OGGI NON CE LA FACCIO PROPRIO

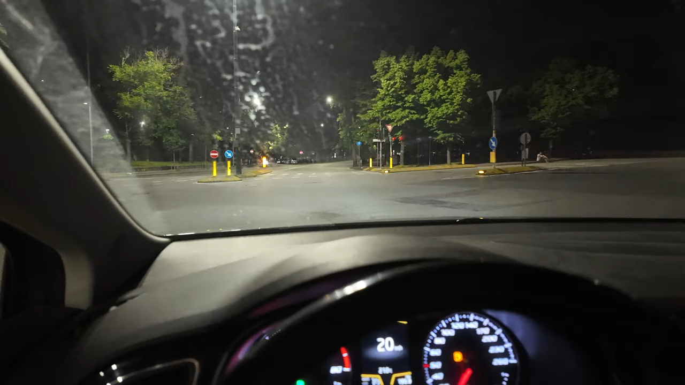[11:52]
assolutamente no comunque questa videocamerina vi giuro è pazzesca è minuscola guardate come si vede bene nel buio cioè banalmente